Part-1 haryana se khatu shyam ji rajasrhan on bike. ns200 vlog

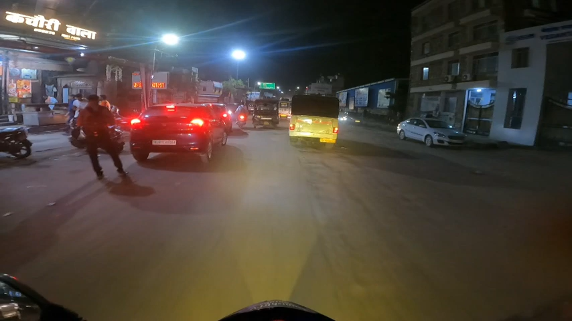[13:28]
अब रात में तो क्या ही मैं एक्सलोर करूं आ भाई
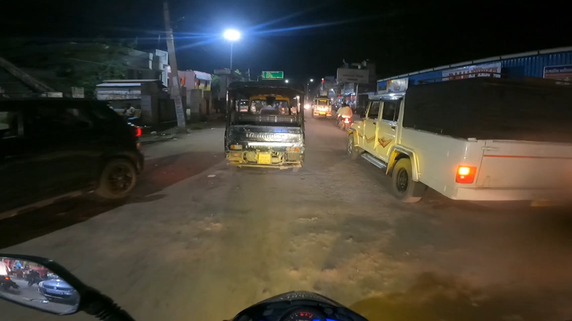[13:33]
खर्कुष्याम जी नगरी सिध्धी कि देखा है थोड़ा जूम करके भी दिखा जोंगा आपको भाई गरम होगी भाई और
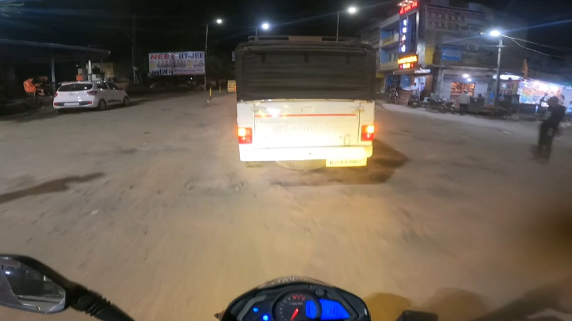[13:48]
इन लाइट होना भाई बढ़िया साथ दिया यह जो नीचे दिख रहे आपको
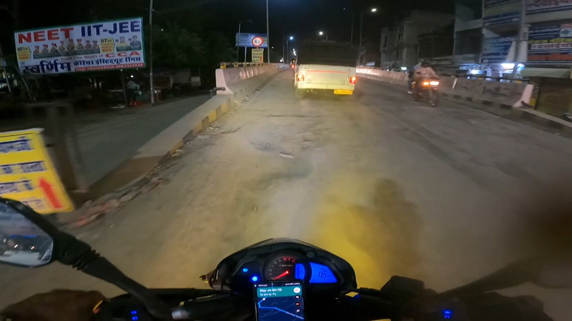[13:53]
कि लगवाड़ा प्रकास लाइट ने अच्छा साथ दिया एक
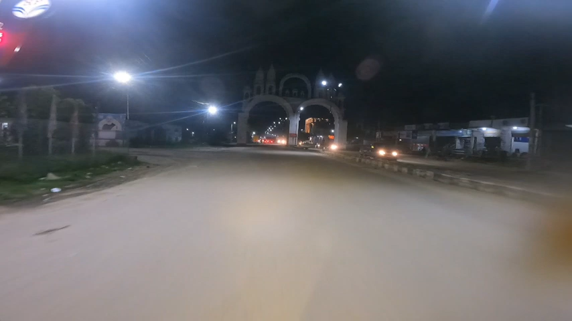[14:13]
और कल जब आते टाइम दिखाएंगे आपको यह बापागी आते टाइम दिखाएंगे यह रस्ता ठीक है अभी तो
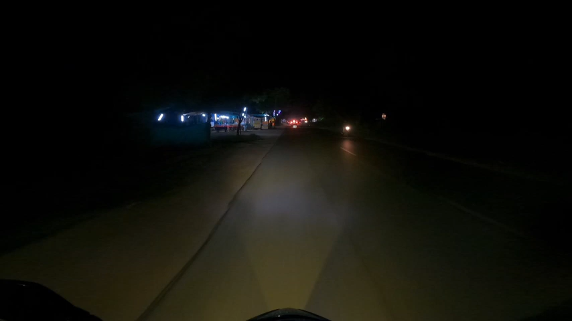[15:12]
भी आ सके और टाइम अभी है तो वाई इसमें तो नहीं देखेगा आठ बज गए हैं रात के आठ बज़े हैं आल्मोस्ट पहुंच ही गया मित्रो और जो मेरा आज का रेजडेंस है वहां
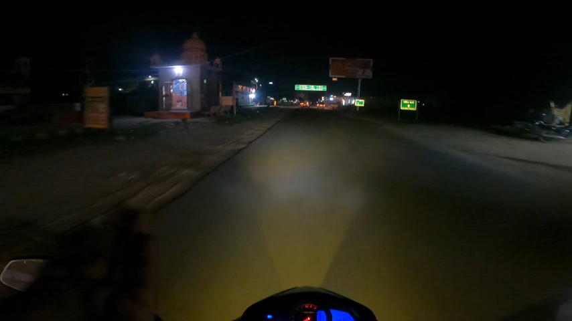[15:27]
भी पहुंच आज कि ठाइन की और मेरे लेफ्ट में देखोगे तो यह पैदल
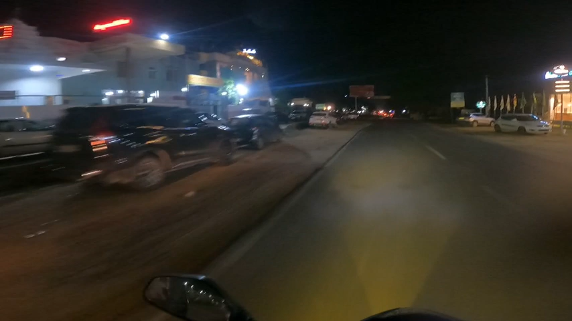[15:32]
पत हवाई यहां से पैदल यात तरी जवात इना रिंग से उनके लिए है और गाने वाने बजा के आओ भाई बजन बजा के आओ ऐसा है और यहां तो पूरा भगती तो है है इसके चाहत चाहत इंट्रेंट
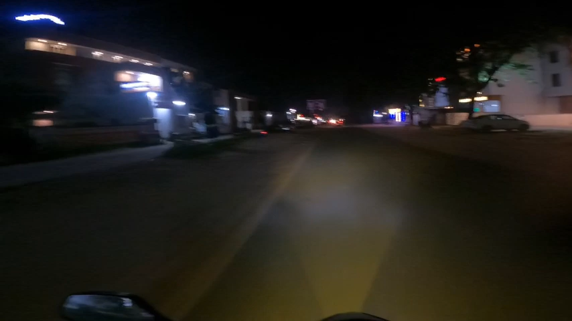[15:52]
क कमल 500 600 में आराम से मिल जाएंगे वह यहां पर अब वह अलग बाद एसी है नोनेशी है बैड है या तकत पे है अना सोफा है गद्दा है क्या है वह आपको देखना पड़ेगा उसी साब से फिर रेट है अब कई जगे देखा मैंने देखो यह पैदल जा रहे है या या या � अब तरी तो गल्द कहा रहा हूं है भगत